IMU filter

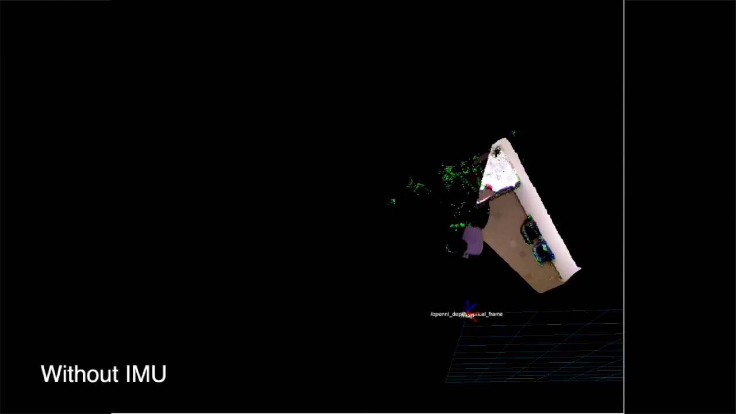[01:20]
In order to be able to integrate the measurements to get to position and orientation estimates, we have to constantly compute the biases of the sensor. This is achieved by a tight coupling between the IMU and the V-SLAM system.
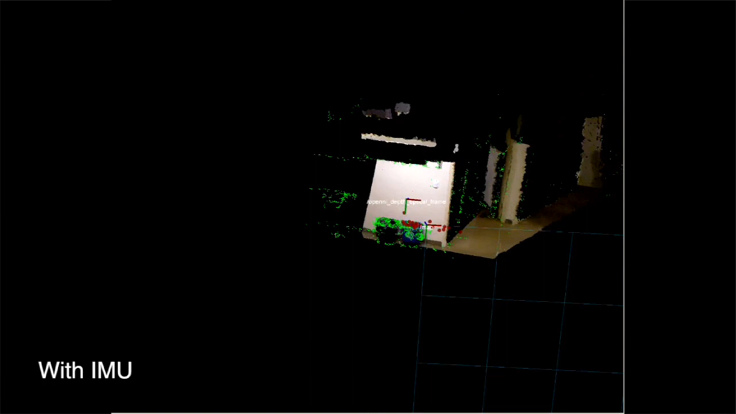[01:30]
The IMU sensor state is modeled using a Kalman filter, where the biases are part of the state. During the prediction step of the filter, the inertial measurements are propagated at the rate of the IMU.
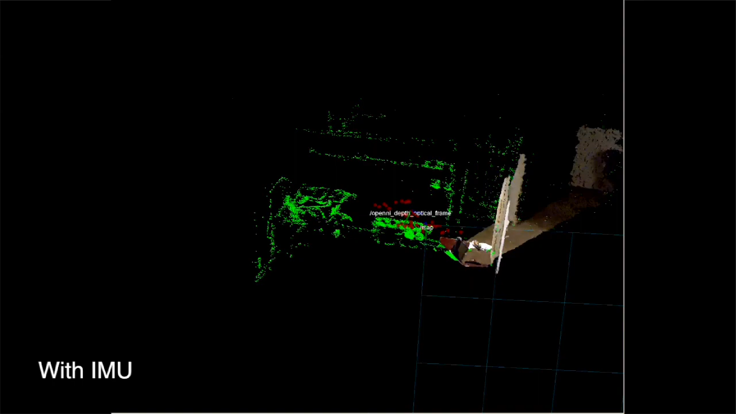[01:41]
This propagated state information is used as an initial camera pose estimate in the V-SLAM system for frame-to-frame pose estimation.
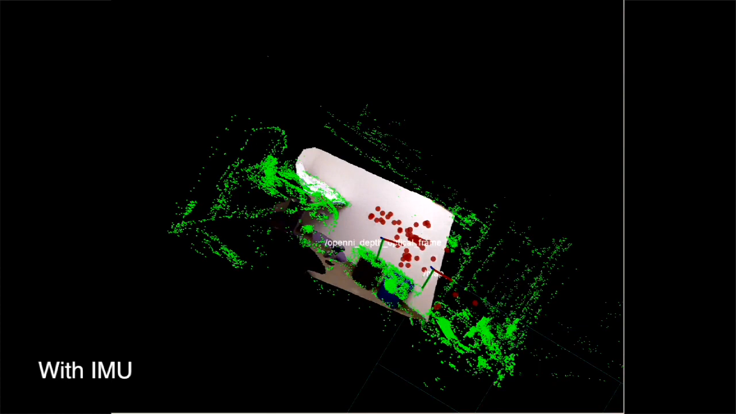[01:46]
Image features are matched against reprojected matte features according to the IMU pose estimate.
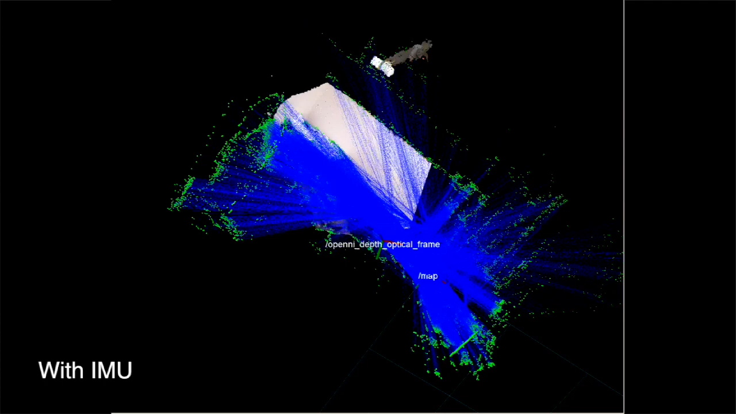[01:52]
From these correspondences, a new camera pose is computed,
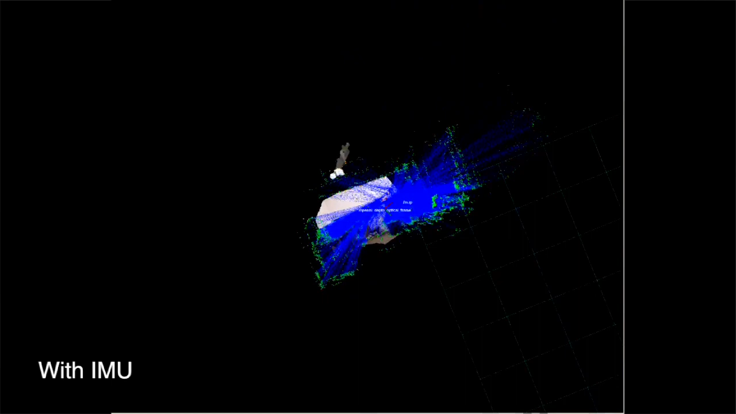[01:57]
which is in turn used as an observation in the correction step of the filter for the IMU.
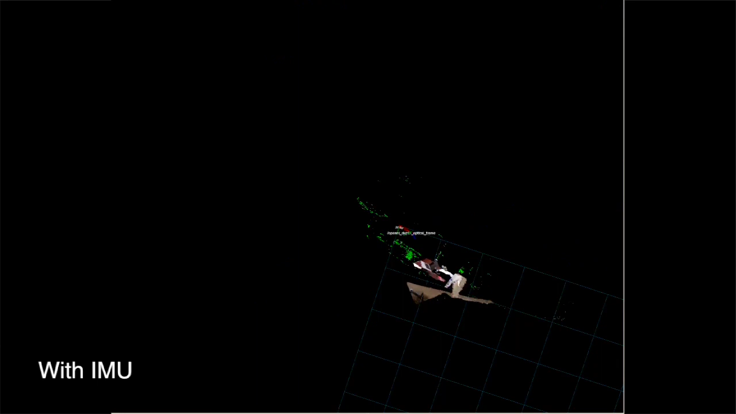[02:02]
The usage of IMU measurements in the current V-SLAM system showed improved performance and therefore encourages future development and further exploitation of that information.